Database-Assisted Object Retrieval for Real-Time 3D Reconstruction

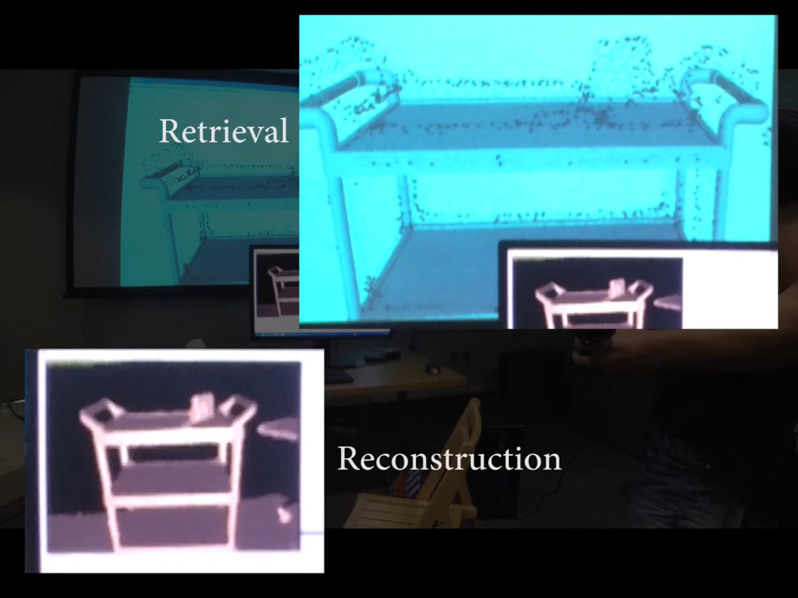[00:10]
While scanning the environment, we continuously run our efficient shape detection and represent the scan seen with the retrieved models.
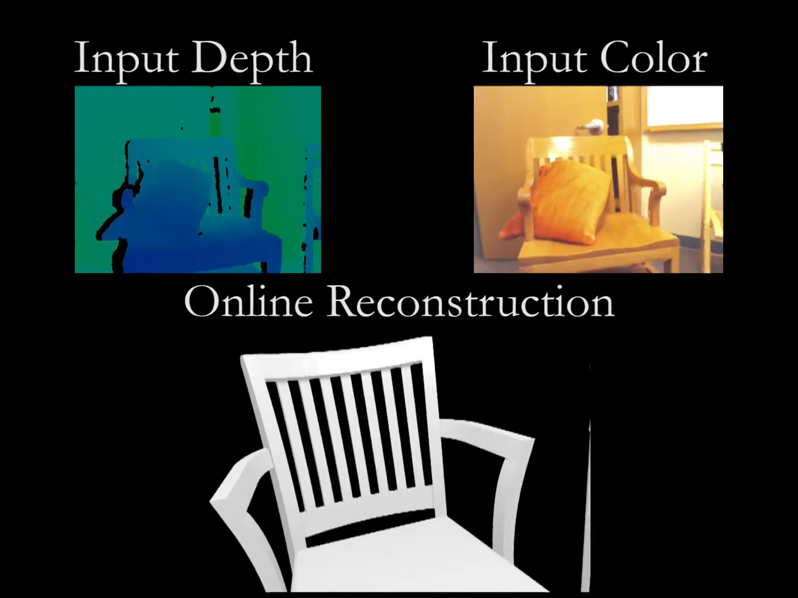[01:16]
Here we show a larger scene with many objects.
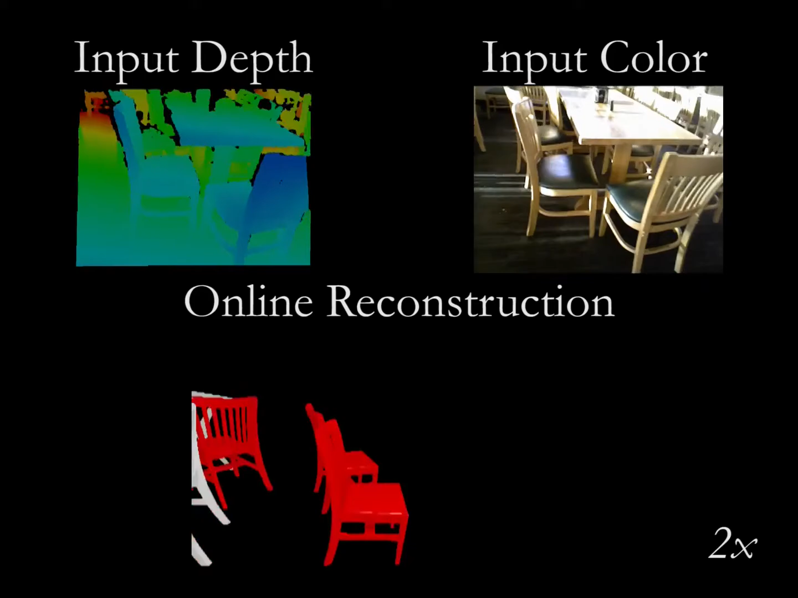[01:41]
The scene is scanned mostly from one side.
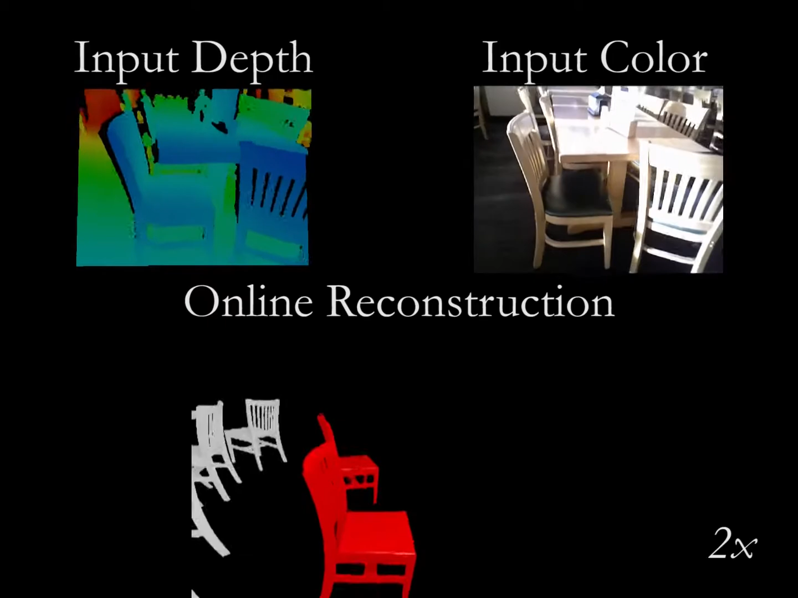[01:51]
Resulting in a very partial and cluttered data acquisition, yet our algorithm is still able to successfully reconstruct 40 chairs and 7 tables.
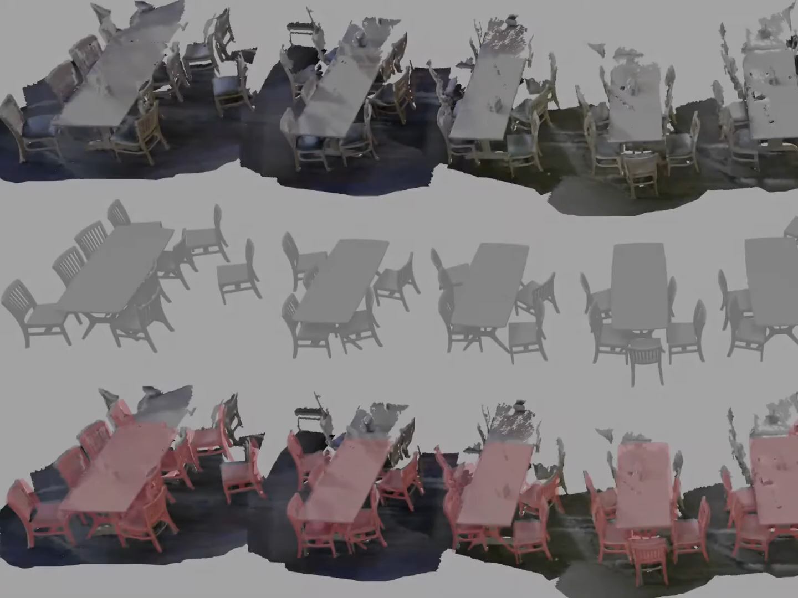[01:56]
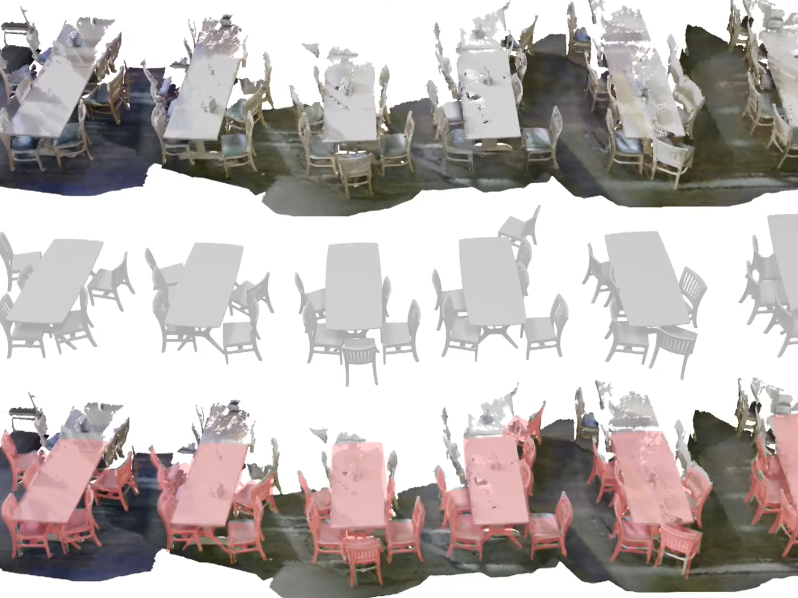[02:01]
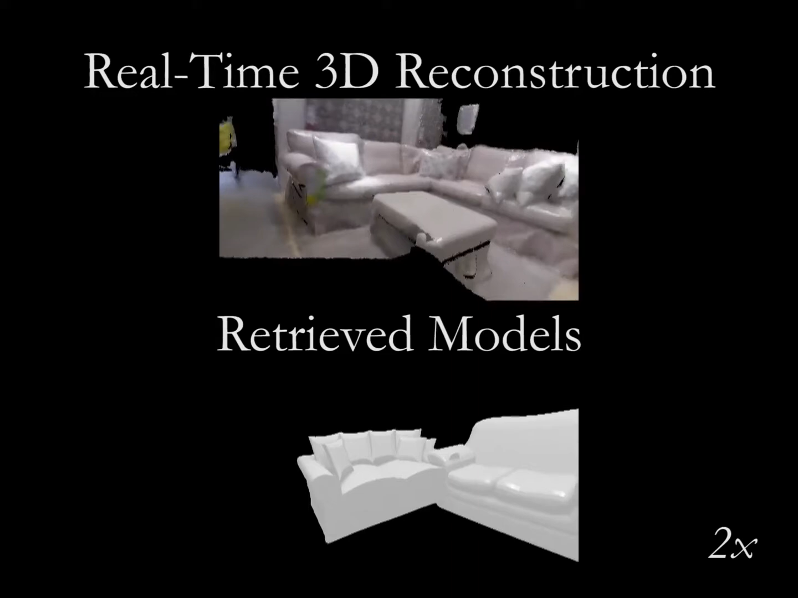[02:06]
To test the capability of our system, we scan large scenes in IKEA where various different furniture appear in the same scenes.
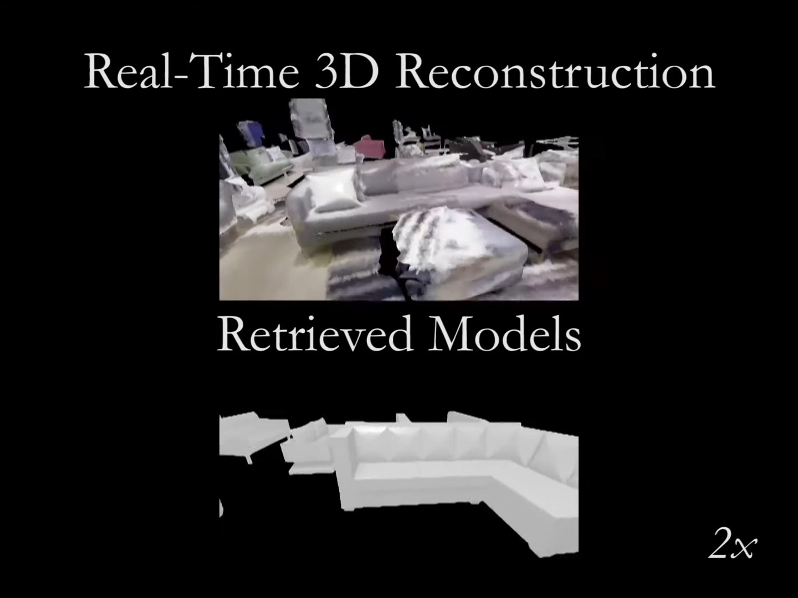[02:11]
Our system is able to find similar shapes for reconstructing the various couches, even as they are obscured by pillows.
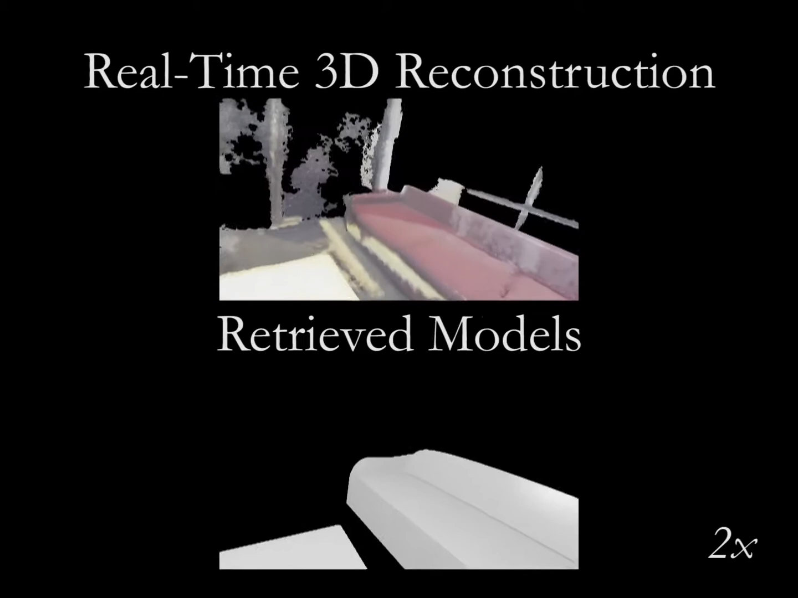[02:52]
Here is a scene where two small couches are stitched together and recognized by our system as a large couch.
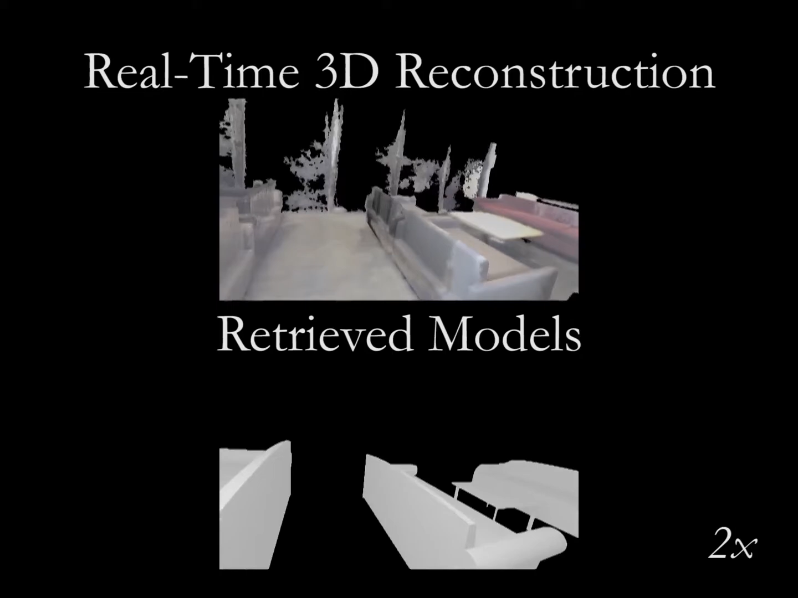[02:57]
Though this may not be semantically ideal, geometrically it is still plausible.